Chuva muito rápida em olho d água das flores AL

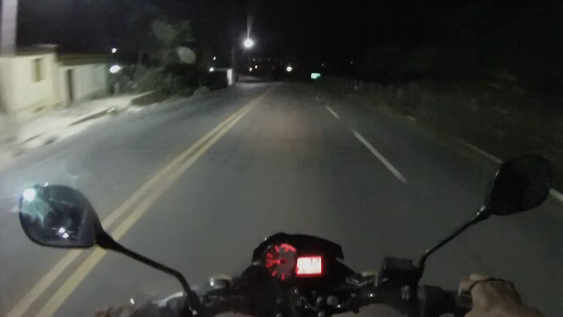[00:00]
rapaziada. E aí, pessoal? Estou chegando aqui em Olho d'Água das Flores e cheguei bem na hora da chuva. Começou uma chuvinha aqui, ó, de leve. Graças a Deus já estou chegando aqui.
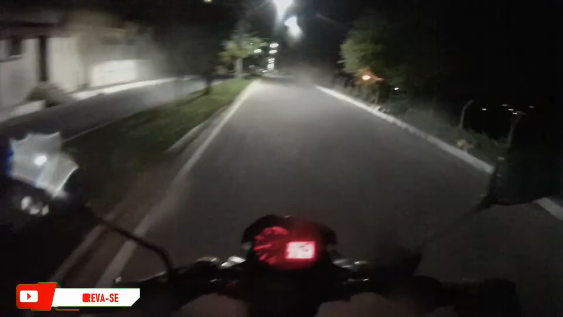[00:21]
Mais uma bela viagem aí. Graças a Deus, tudo em paz. E agora a gente chegou aqui em Olho d'Água e já tá dando uma chuvadinha por aqui.
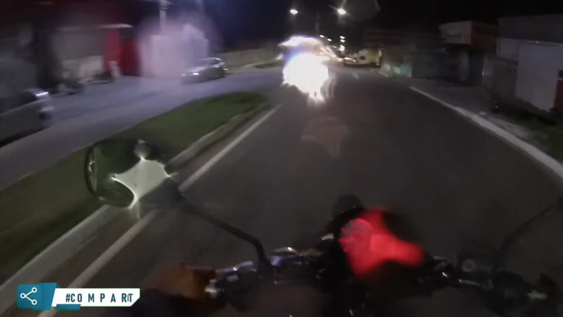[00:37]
Um serenozinho aí pra melhorar aqui o tempo, né?
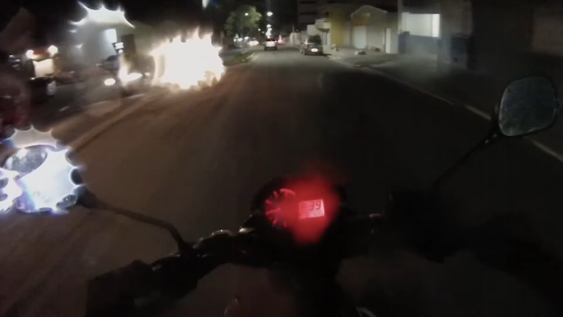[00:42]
É isso aí, pessoal. Olho d'Água das Flores. Começou a chover e já começou a fazer um frio, um pouquinho de frio aí, ó. Como eu venho aí nas estradas, né? Aí a gente já senta um friozinho, né? Agora à noite.
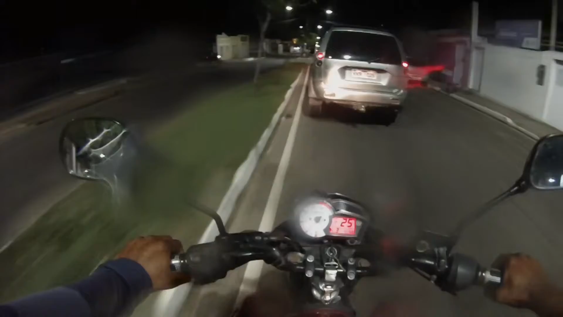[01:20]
A chuvinha aí pra... Já tá estiando aí, ó. Foi só uma... um pouquinho só pra... Pode ser que venha mais, né?
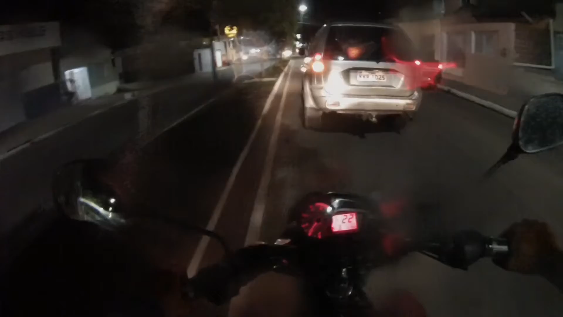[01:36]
É isso aí, pessoal. Estamos chegando aqui nessa cidadezinha de Olho d'Água das Flores. Agora estou indo ali para casa tomar um belo banho e relaxar um pouco.
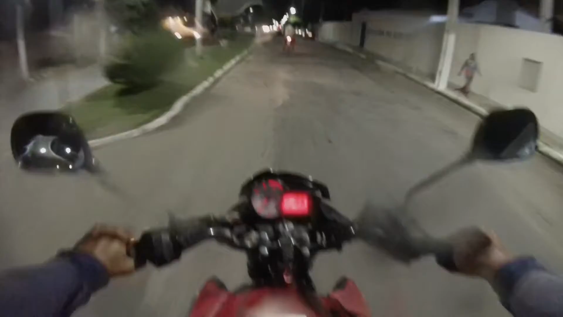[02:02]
E amanhã tem mais.
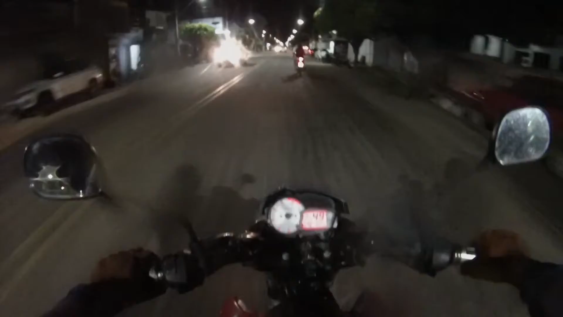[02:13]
Mais um videozinho aí desta cidade para todos conhecer. Para quem não conhece, né? Conhecer um pouquinho aqui dessa cidadezinha. Deixa eu abrir aqui. Ó, a farmácia que fizeram aqui, ó. No centro. Uma bolsa do outro lado.
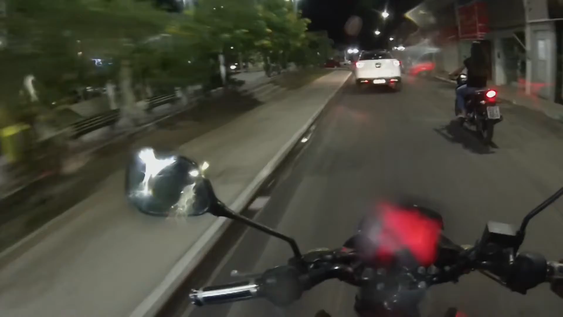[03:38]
A igreja aí, ó, tem missa hoje.